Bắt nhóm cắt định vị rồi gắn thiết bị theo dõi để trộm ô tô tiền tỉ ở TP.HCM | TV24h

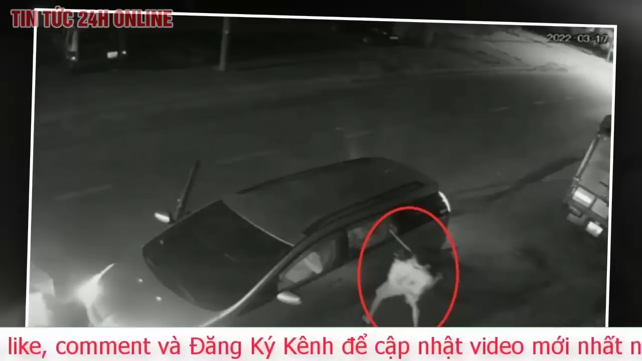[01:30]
mở khóa từ xa rồi lên xe chạy ra hướng đường Tô Vĩnh Diện. Anh L cho hay, sau khi cầm xe của anh T, được sự đồng ý của chủ xe nên anh L có thuê xe tự lái và anh lắp hệ thống định vị. Tuy nhiên, cách đây khoảng 2 tuần thì thiết bị này bỗng dưng bị hư hỏng. Sau nhiều ngày tìm kiếm khắp nơi, sử dụng hàng loạt các biện pháp nghiệp vụ,